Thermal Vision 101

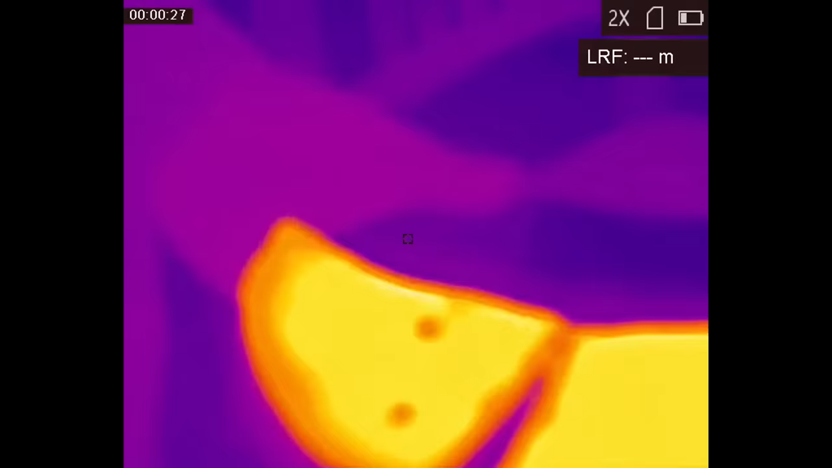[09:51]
Given that most thermal devices still have a pretty long latency, a super fast refresh rate wouldn't do all that much for you.
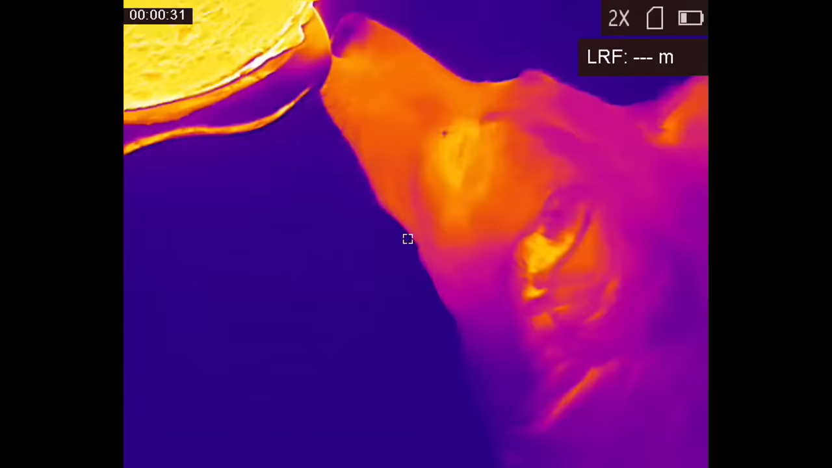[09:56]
Another stat you'll often see on thermal device spec sheets is the pixel pitch given in micrometers.
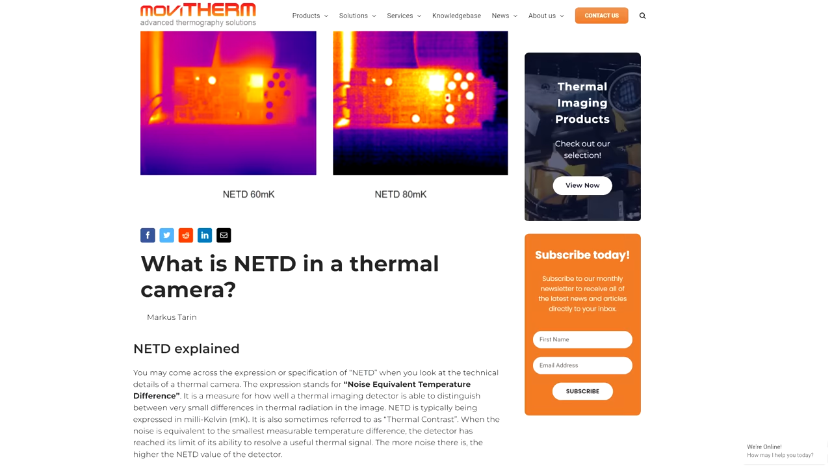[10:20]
A lower NETD number is better than a higher one, but these are often not listed by most manufacturers.
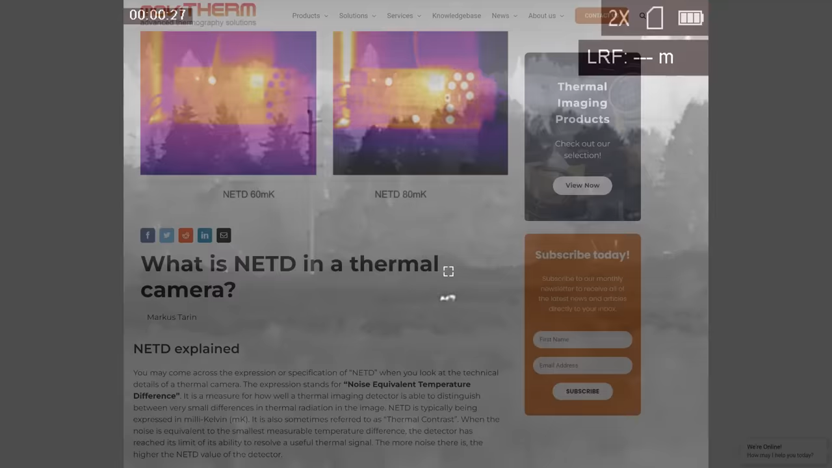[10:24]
There is also some inverse correlation between pixel pitch and NETD that I don't fully understand,
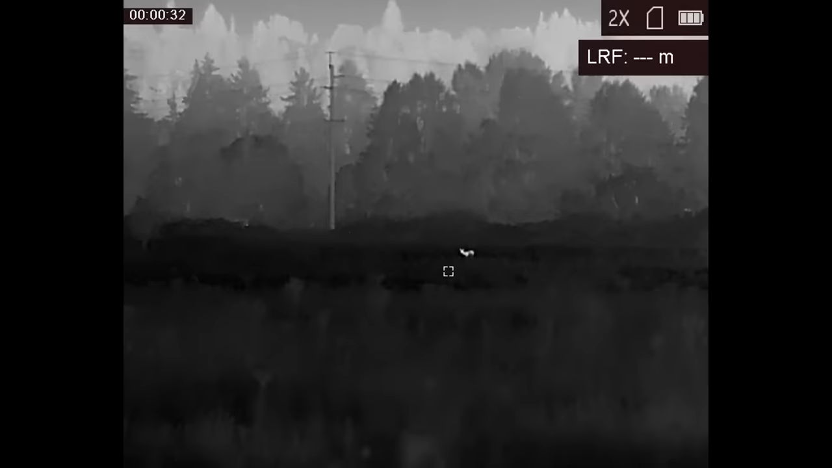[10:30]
and since I can't find really good numbers for most devices on the market, there's not a lot I can do about that. The last important stat to look for on a thermal device is the base magnification rate.
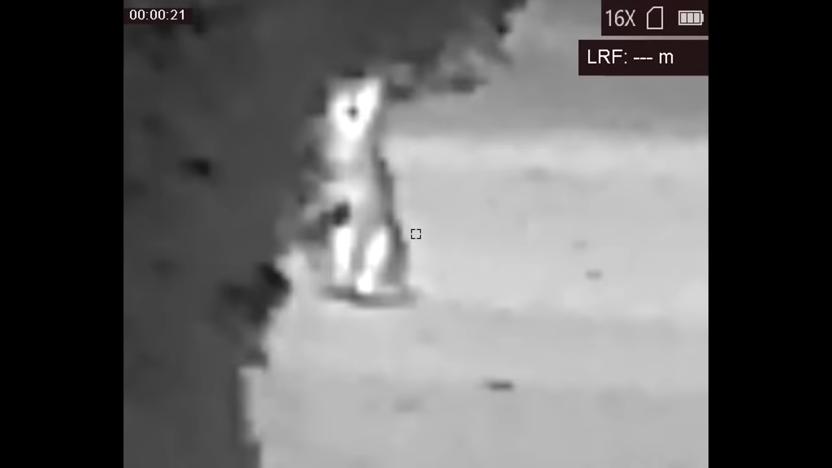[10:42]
Since thermal devices are basically cameras, any adjustable zoom you get out of them over the base magnification is going to be digital zoom. Past a certain point, digital zoom is almost less than worthless. It's like trying to take a picture of an overhead airplane using your cell phone camera.
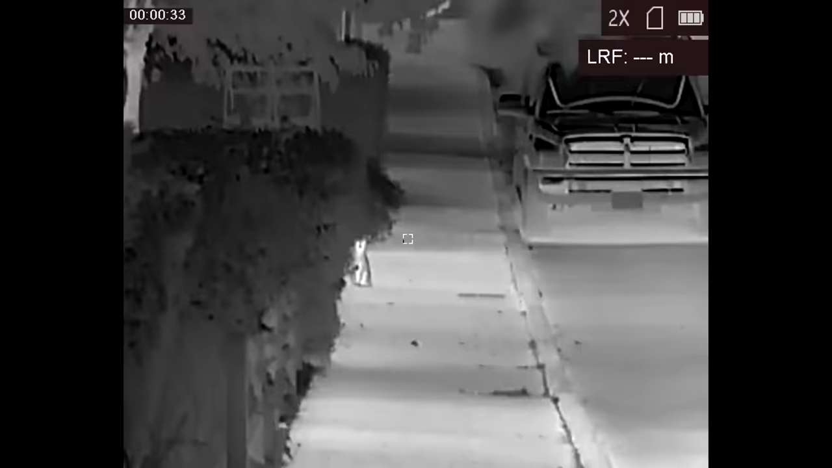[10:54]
If you zoom in far enough, you'll get four gray pixels that fill your whole goddamn screen. Just to put it into practice, we're going to break down a few of the model names of AGM devices and take a look at the stats.
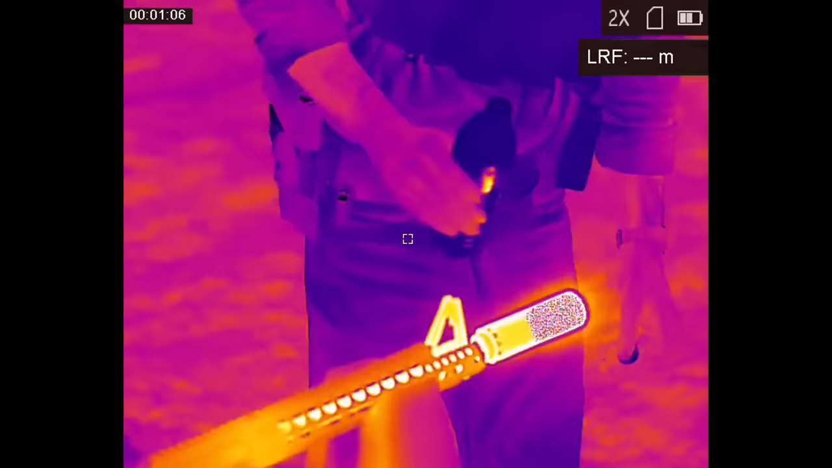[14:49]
it's often not even legal to use thermal for hunting in the first place.
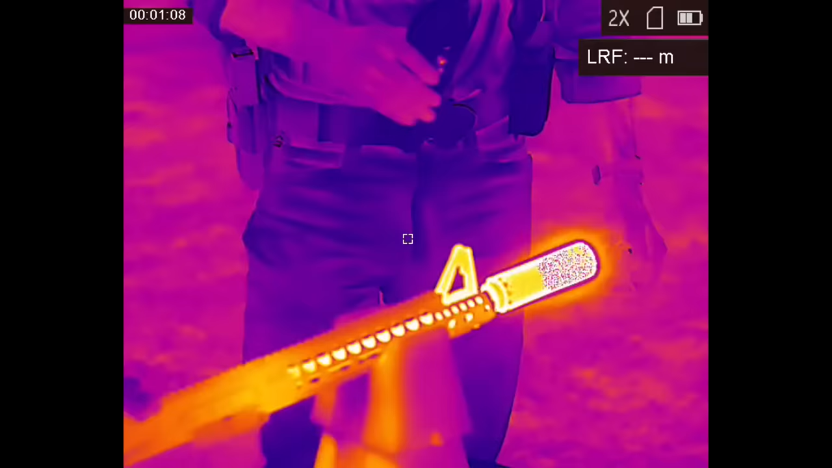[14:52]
If you just want to add some kind of thermals to your inventory for tactical purposes, my recommendation would be to get an inexpensive low-resolution handheld monocular.
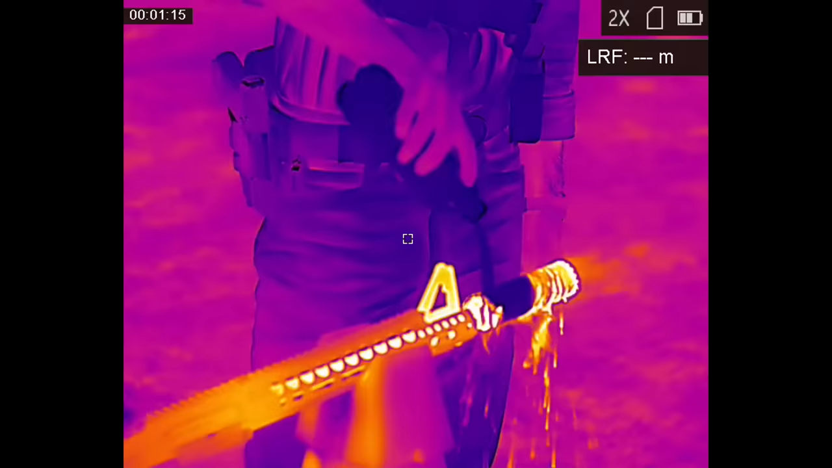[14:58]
Even the low-resolution thermal devices have extremely powerful detection capabilities.
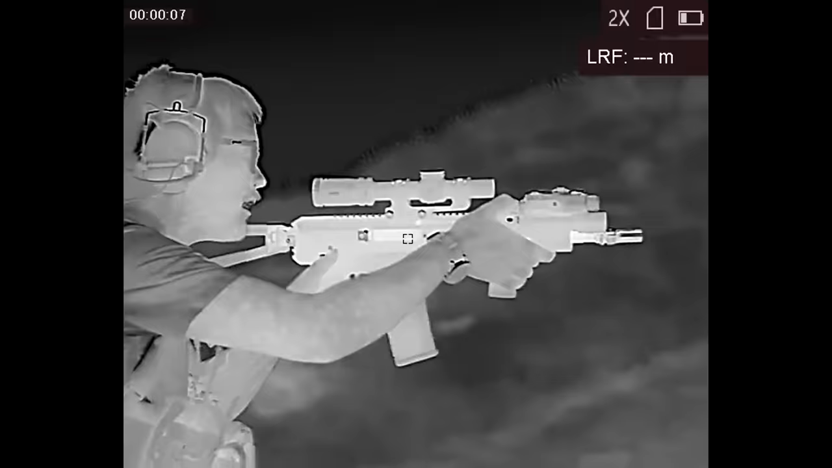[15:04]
You could get quite a lot of mileage out of a PVS-14 and a small, cheap handheld thermal.
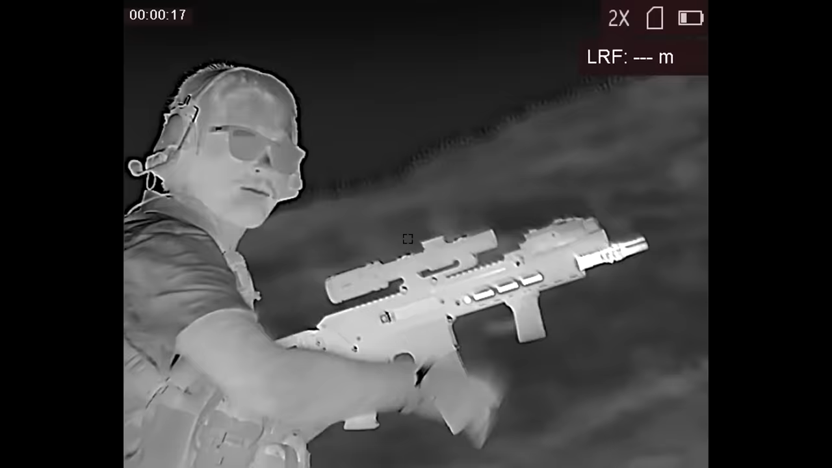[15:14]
Whether you're moving around or in a static position, periodically sweeping the area with thermal can give you quite a lot of information you're not going to get out of your night vision device.